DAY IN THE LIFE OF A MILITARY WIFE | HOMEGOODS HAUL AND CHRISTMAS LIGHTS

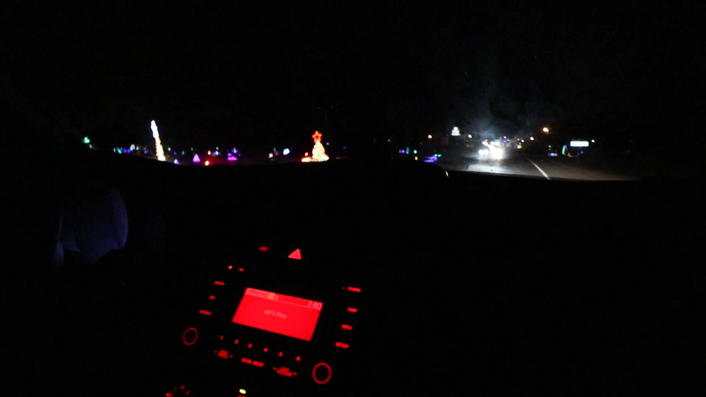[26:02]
i've literally never well i've never been to it here did you see this when you were when you were here yeah okay so guys this is a light show literally i hope you can see it pretty well
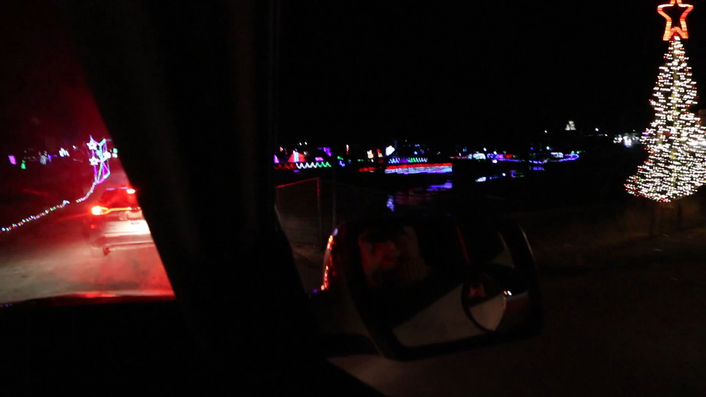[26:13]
this is a light show here in the area and we're going in this is so cool i didn't even know they did this i thought you would
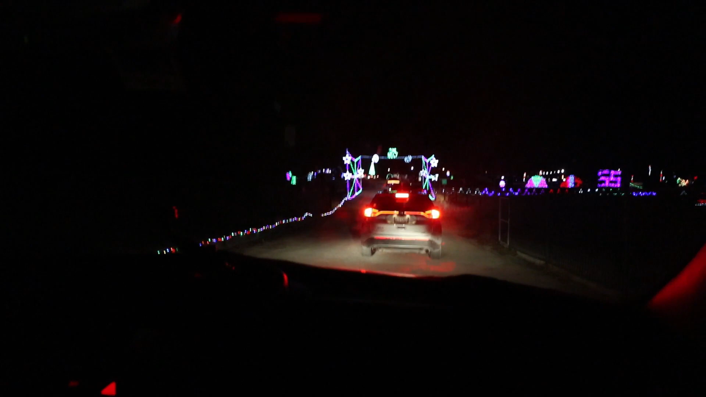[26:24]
like this oh yeah i love lights is this just like a free thing look at all of the lights me and trevor it says tune 88.7 so let's put it on 88.7